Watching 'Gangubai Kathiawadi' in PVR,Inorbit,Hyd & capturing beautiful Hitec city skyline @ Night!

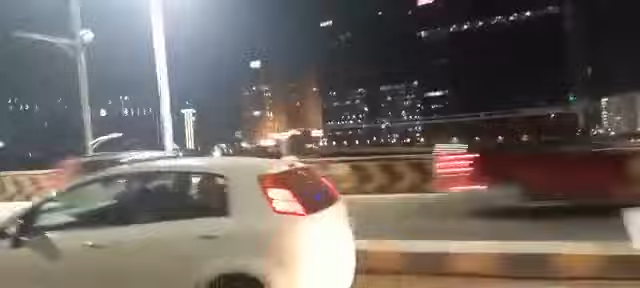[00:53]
We are Hadruma city night skyline, high tech city. Now what are you doing?
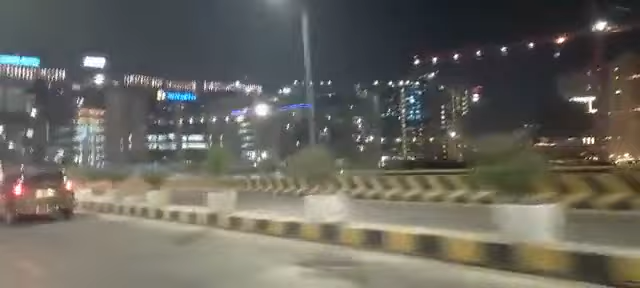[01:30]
I was going to go and travel here we'll go and travel flight. 5 minutes you take and see the beautiful hadruma night skyline of high tech city.